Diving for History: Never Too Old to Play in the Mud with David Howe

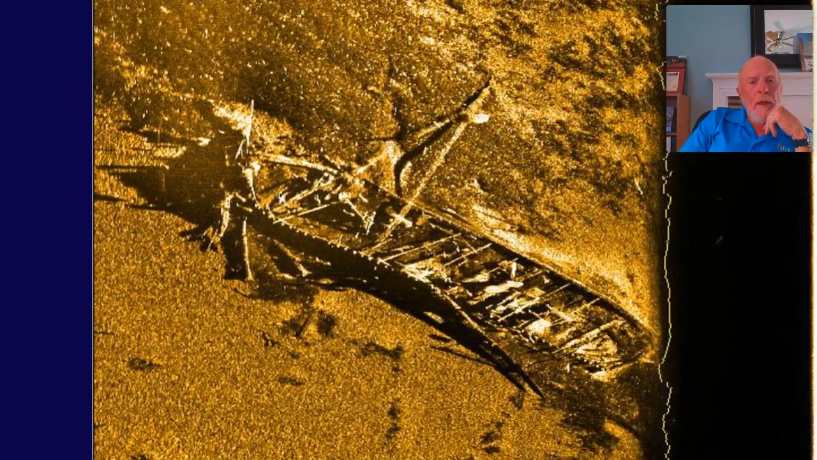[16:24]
We've just seen the Confederates scuttled in March of 1862, and the rudder is still on the boat. The deck, if it was decked, is gone, but there were two large Dahlgren guns on board,
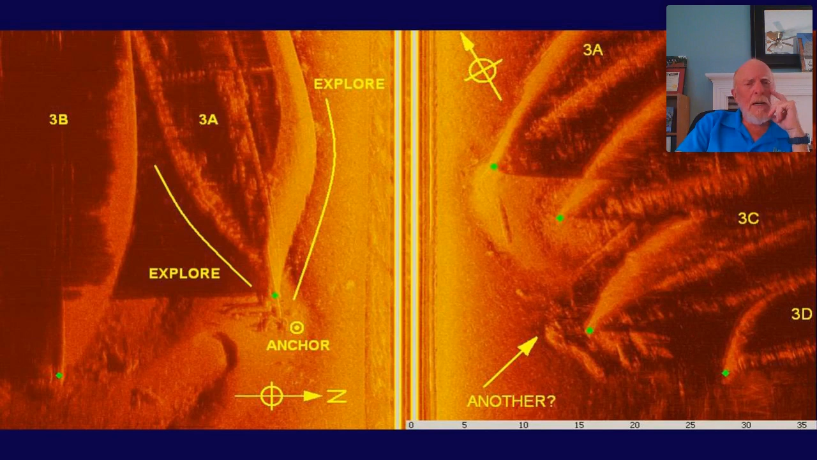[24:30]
And it's a somewhat dangerous place to dive because it's full of fishing lines. There are snakes, but they tell me that they're water snakes, not cottonmouths, and they're non-poisonous. They look like cottonmouths, but
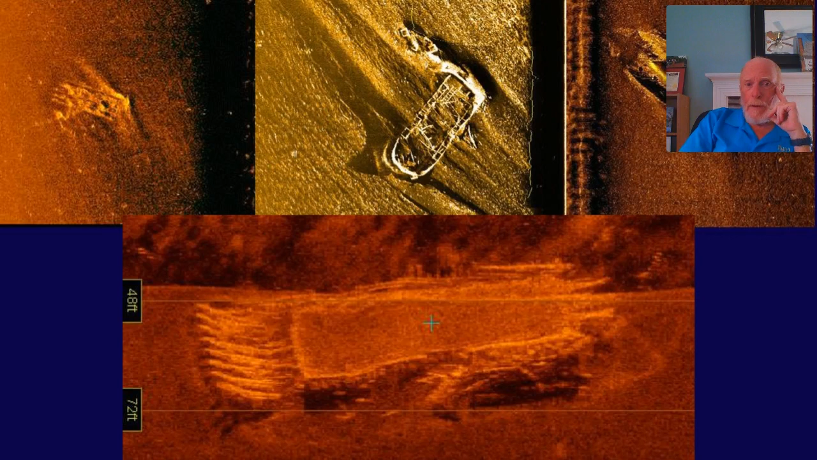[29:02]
We don't know what they are, except the bottom one, which I'm pretty sure is a railroad barge that was built in Kingston, New York and foundered off St. Clement's Island or Blackstone Island. It was also called in 1940. And we found her 20 miles down river off the mouth of the St. Mary's River. She must have drifted along, but she exactly fits the enrollment, the registration for the ship in terms of her dimensions.
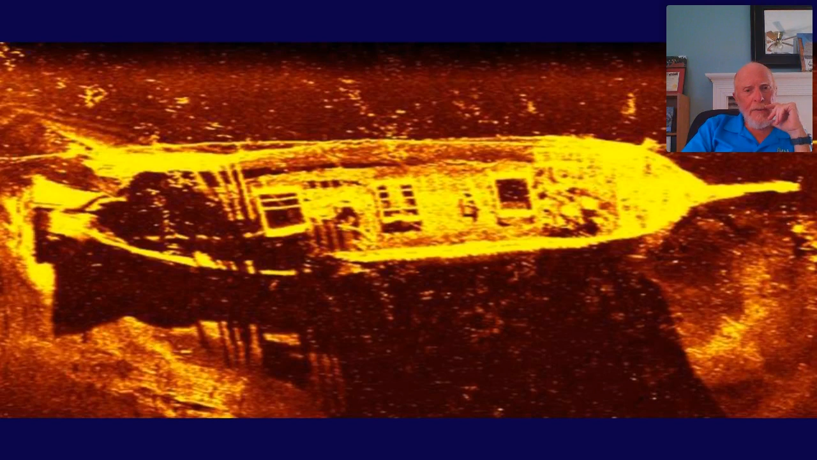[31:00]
before we took the, or somebody took the side scan and we saw that there are beams in those hatches. Be able to, I was able to get down the hatch without knowing that there were beams. Stay away from the stern because it's a real jumble back there of broken timbers or the steamer ran her down.
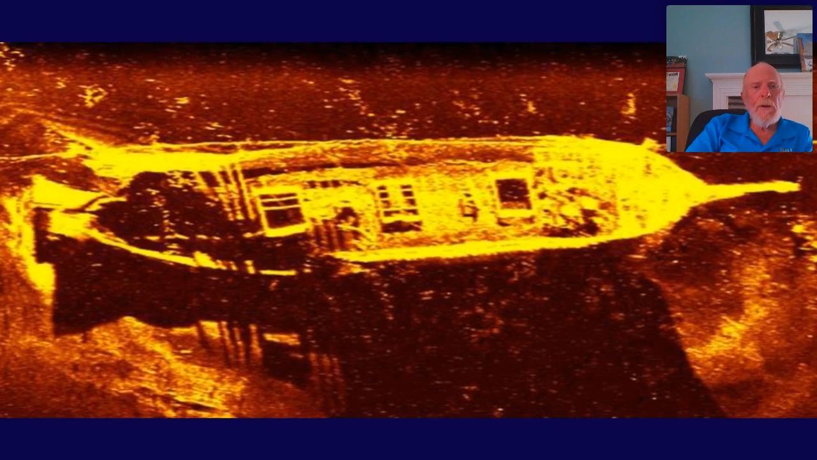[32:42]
of the deck beams where the steamer hit her. Sometimes the shadow, and you'll see this in future side scans, the shadow gives you as much information as the actual image. This is another wreck we've been working rather actively. Don't know who she is. Heart of a ship.
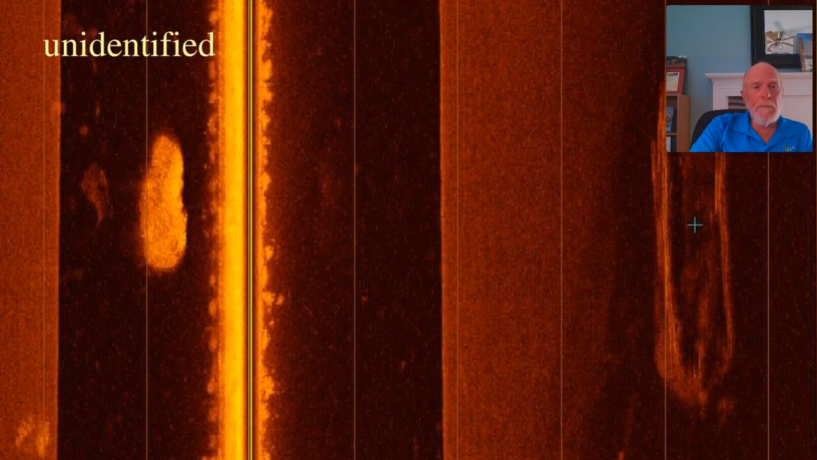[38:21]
And we've got a lot of sites that we have found on Sidescan that we need to identify. That's one.
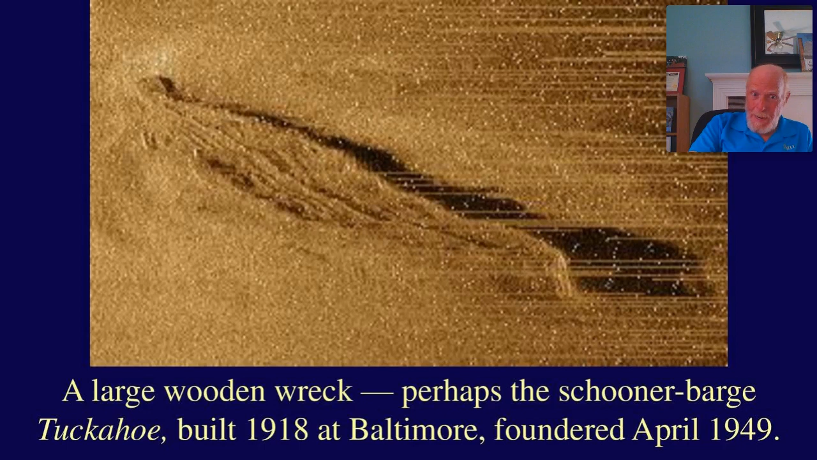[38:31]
This one might be the Schooner Tuckahoe, founded in 1949, is that? It was built in 1914 at Baltimore.
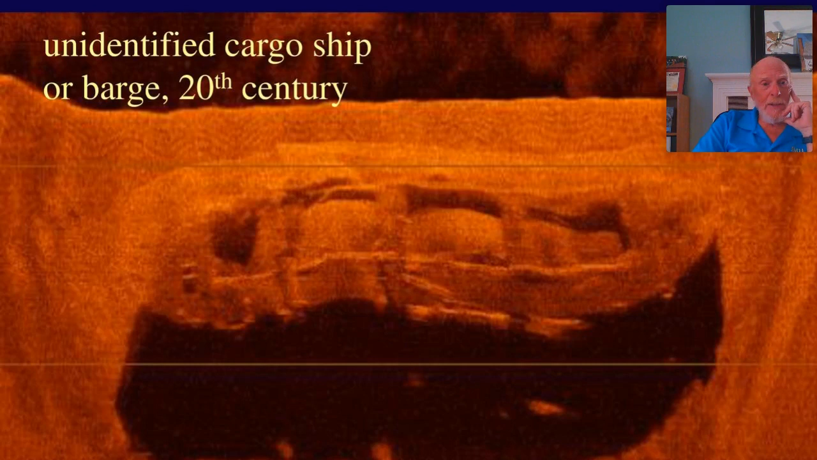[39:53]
Four hatches or maybe three hatches and an engine room. We don't know if it was a ship with the engine back aft and the house back aft that's since been knocked off or a barge. We don't have dimensions on this one yet. It'll take just a couple of dives to get basic information. This one. And here is one of those Sidescan images where the shadow is informative because you can see the raised bow.
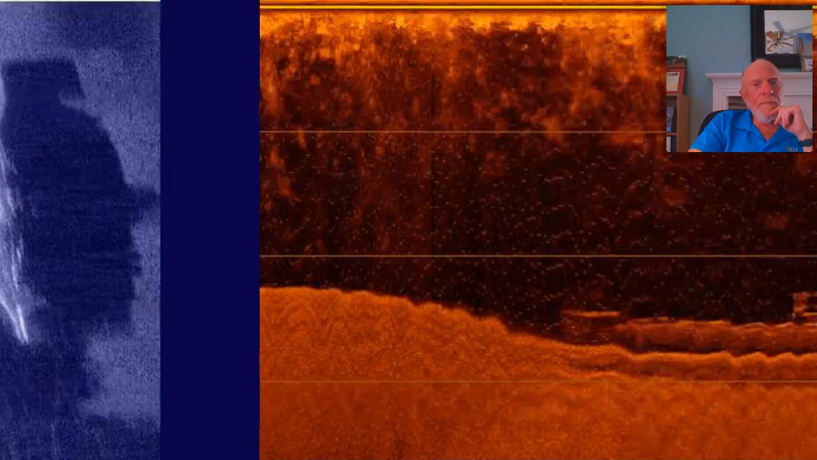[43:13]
And another side-scan image. The Navy cut away one side of her conning tower, but the other side of it still stands. It's not a pleasant dive. She's in 133 feet of water, and she stands proud. Thanks to the current, the mud that would otherwise be around the wreck has been scoured away, and she stands on hard bedrock at the bottom of the river.
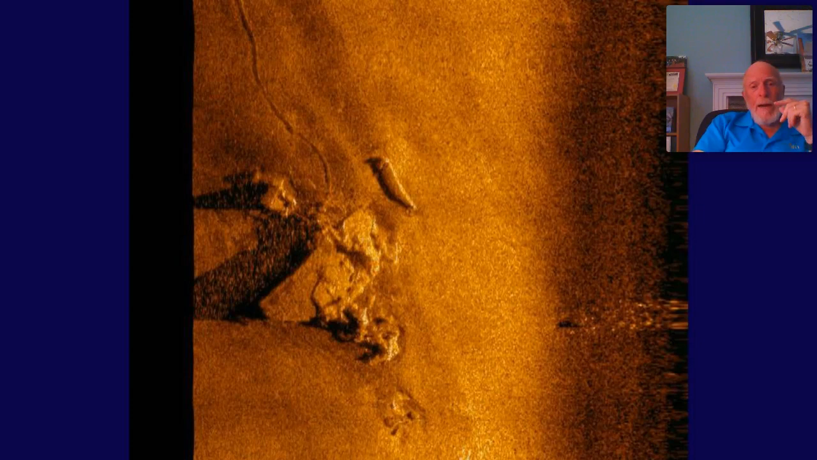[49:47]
This one, we have an idea of who she is. This one, we don't know yet.
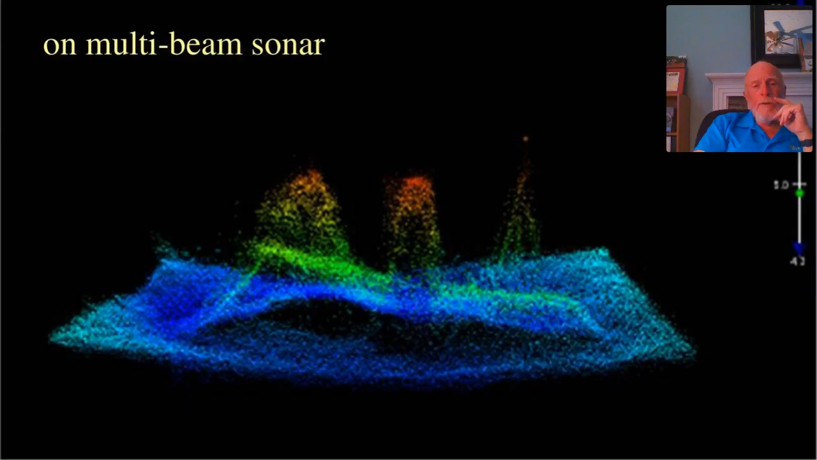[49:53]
This is how it looks on a multi-beam sonar. And this is how it looks on our side-scan sonar. This is a couple of images stitched together. And it's going to take a lot of dives to figure out which one this is. Very heavy aluminum structure and very badly mangled.
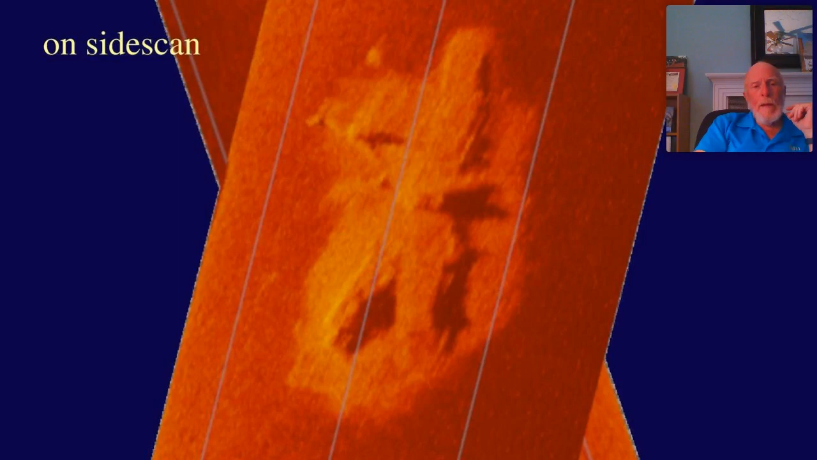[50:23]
So that is consistent with a Navy aircraft that hit the water at high speed. But we don't know which aircraft. It lies just outside the target area and is probably a Navy aircraft. But we don't know.